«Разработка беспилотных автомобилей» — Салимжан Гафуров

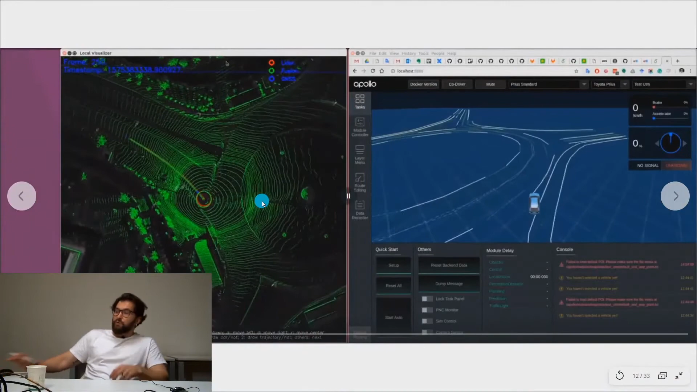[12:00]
Сейчас вы видите картинку. Я надеюсь, что вы ее видите, во-первых, да. То, как мы проезжаем по Иннополису с помощью лидара.
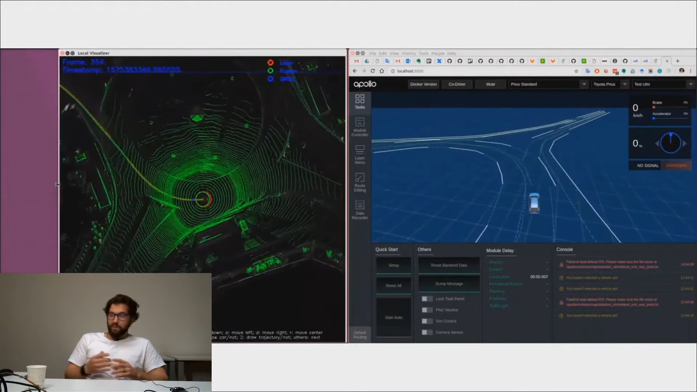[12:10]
Лидар это основополагающая вообще, основополагающая технология, которая лежит в основе беспилотного транспорта. Она позволяет нам чувствовать мир с очень высокой точностью.
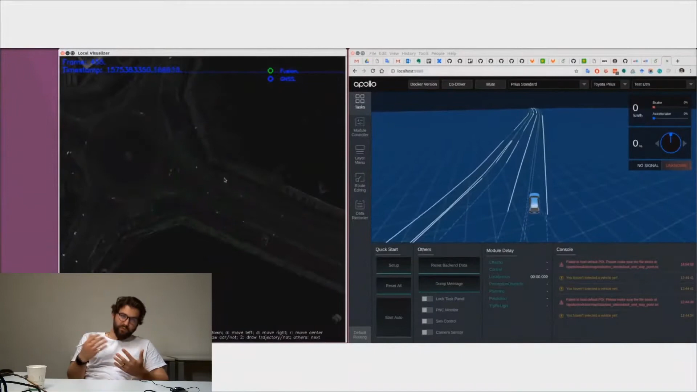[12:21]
И здесь я, здесь демонстрируется, что есть карта, что может быть картой для беспилотного автомобиля. Она, если вы там посмотрите.
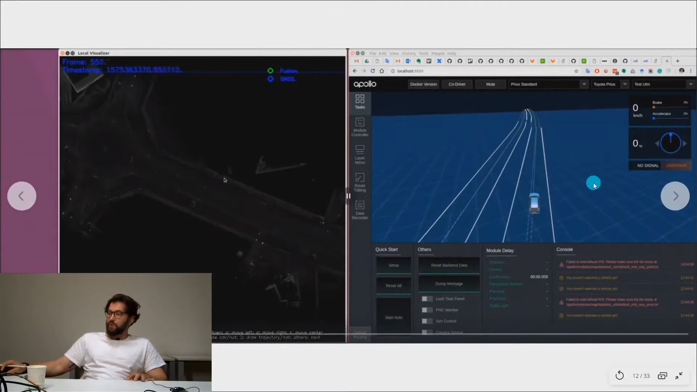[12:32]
Ну, у меня, по крайней мере, это там правый угол, да. Это про то, что могут быть HD-шные карты, которые созданы, условно говоря, это поле линий какие-то с набором правил, вшитых в них.
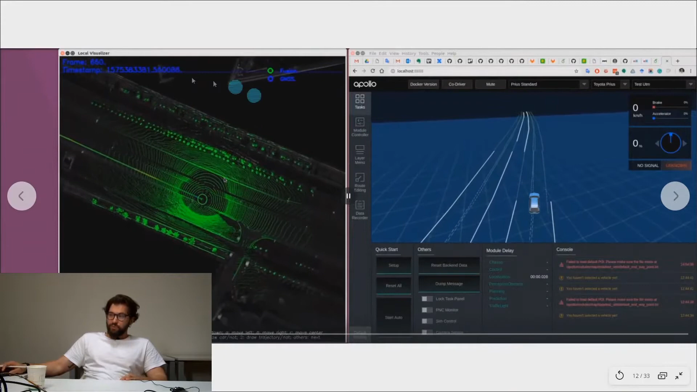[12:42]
А может быть, это карта, собранная вот таким образом, с помощью лидара. Там фьюзится несколько данных, несколько сенсорных источников. Но, тем не менее, лидар позволяет нам в данном случае видеть мир абсолютно четко, абсолютно точно. Он не зависит от времени суток. Он, по большому счету, ну, то есть все говорят,
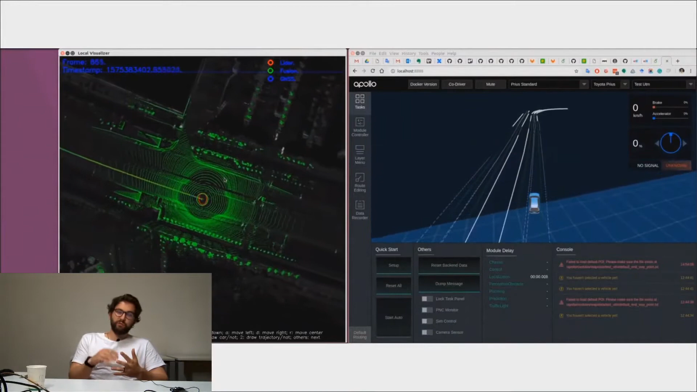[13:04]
что лидару страшна грязь, но это не так на самом деле, если умеешь работать с лидаром.
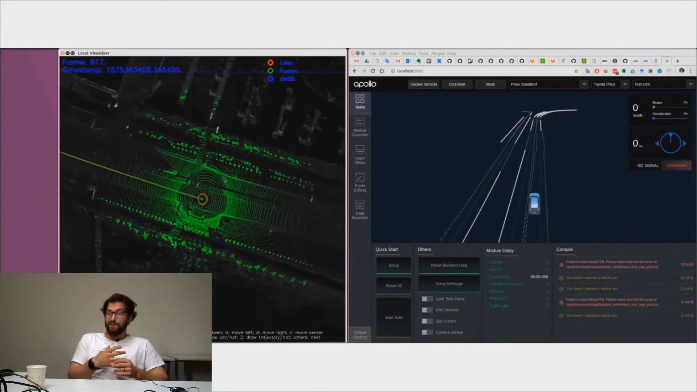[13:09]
И что хорошо, он видит 360 градусов, он видит на 220 метров вперед, независимо от времени суток.